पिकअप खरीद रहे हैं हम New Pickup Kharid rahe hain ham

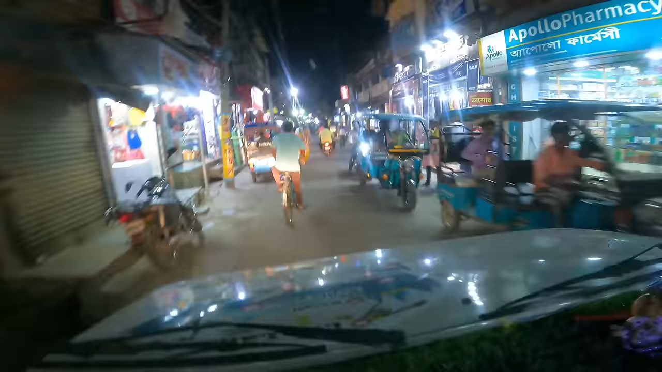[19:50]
भी लगा रहता है तो इदर से दुला सौटकाट भी अपना पड़ता है चलते रहो चलते रहो चलते रहो दिर चलते रहो रोको को तो पिछे जाम लग जाएगा पूरा मार्केट अग्दम में सीटी के अंदर को साथ �
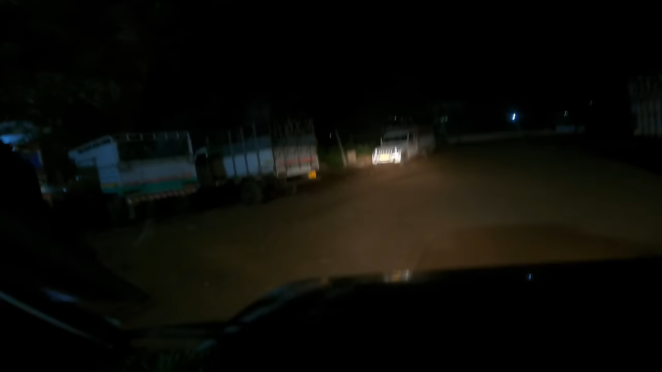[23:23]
फारली मंडी पहुंच चुके हैं अभी वाई तीन बच चुका है अभी लोग जा रहे सोने मिलते हैं मोर्णिंग में गुट मोर्णिंग